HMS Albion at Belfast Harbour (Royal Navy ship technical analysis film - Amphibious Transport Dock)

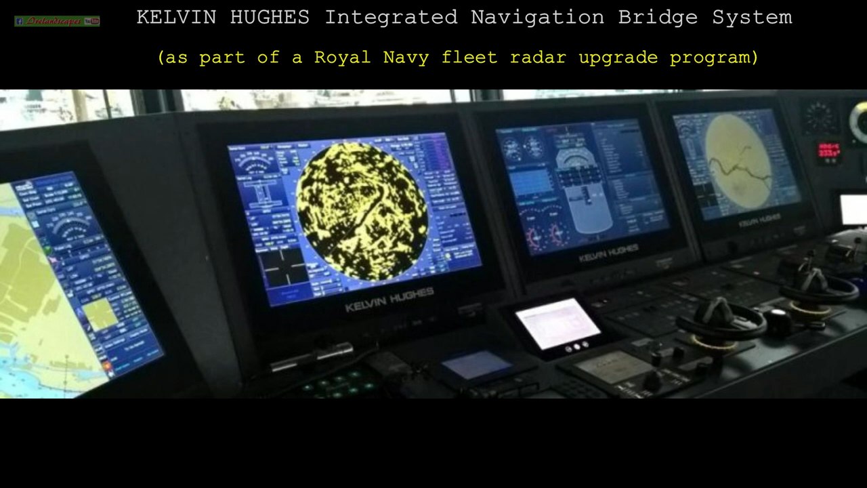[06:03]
The Colour Tactical Display or CTD is a highly capable navigation display with a wide selection of operational tactical facilities.
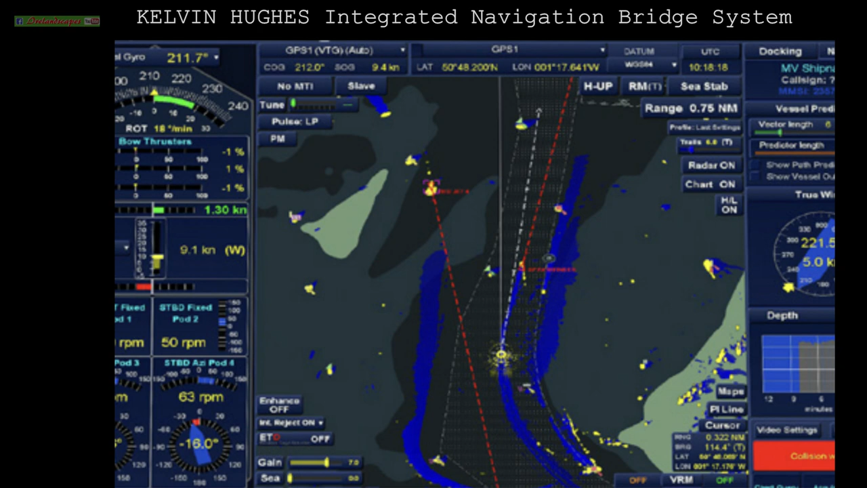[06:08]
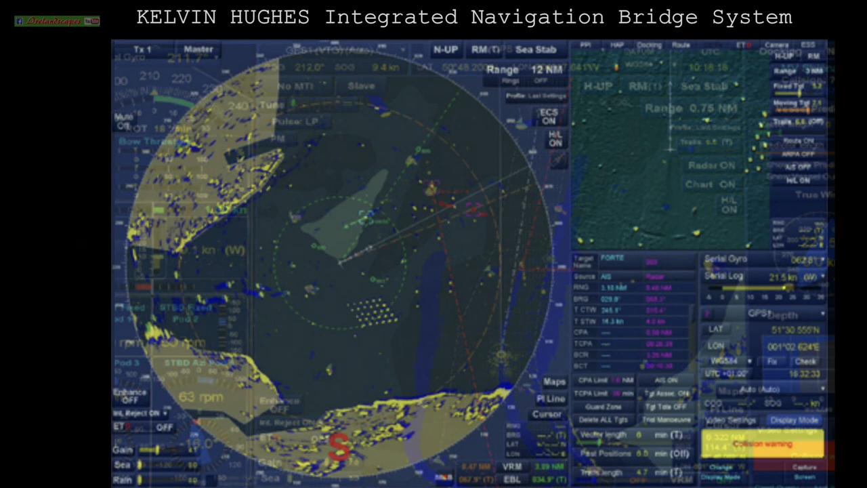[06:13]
It has built in tracking capability of up to 50 automatically tracked targets and 20 manually tracked targets.
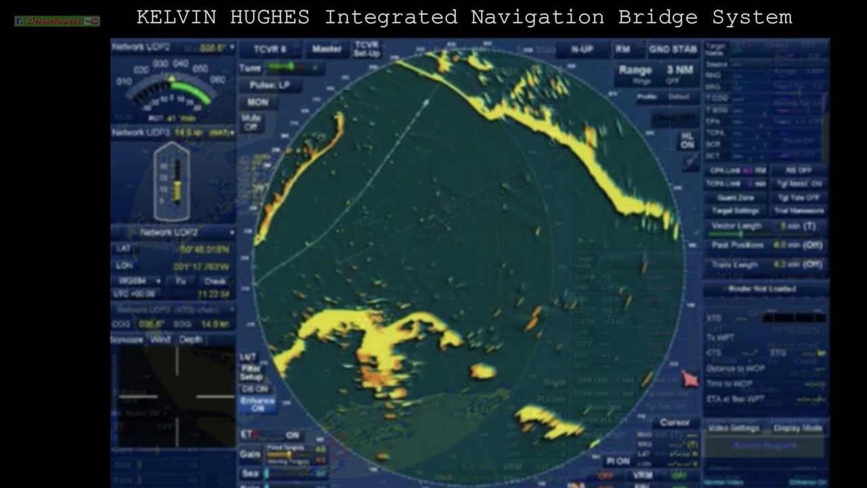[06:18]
The CTD gives the operator a clear,
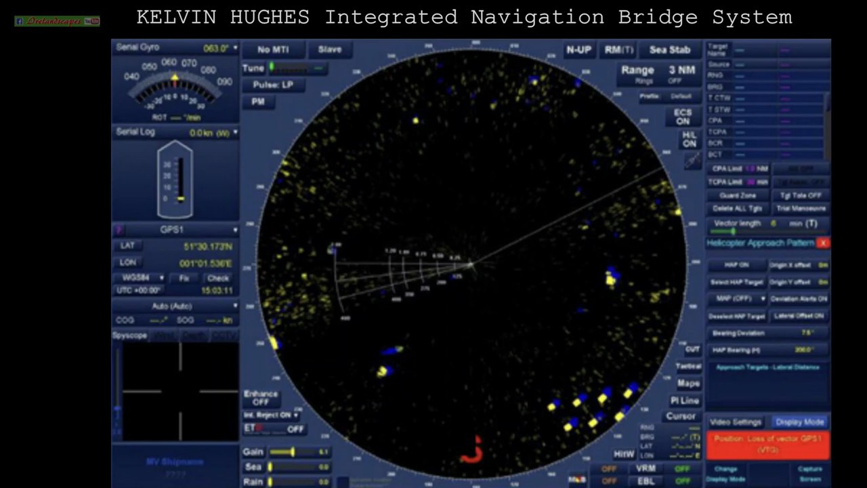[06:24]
sharp colour tactical picture out to over 300 kilometres with the ability to label tracks with ships, names and numbers.